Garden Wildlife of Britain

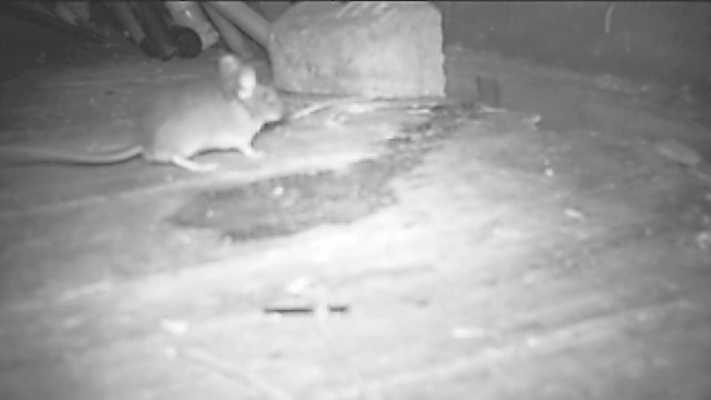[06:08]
So just have a brief glimpse of that, I would say that's a wood mouse. It's got quite springy legs, almost like a kangaroo I suppose.
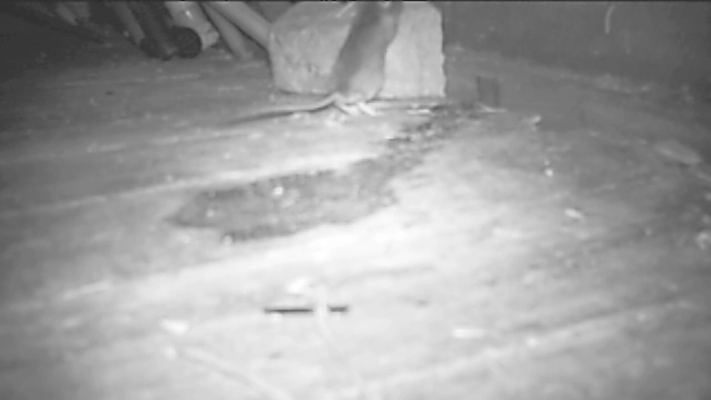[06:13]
So they're fairly common in gardens, so that's great to see.